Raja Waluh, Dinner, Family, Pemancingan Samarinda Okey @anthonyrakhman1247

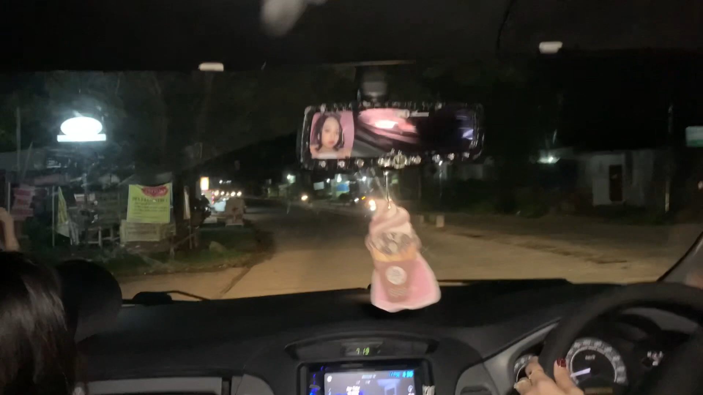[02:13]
Raja Waluh, mau dah. Dari persimpangan belok kiri harus hati-hati. Jalannya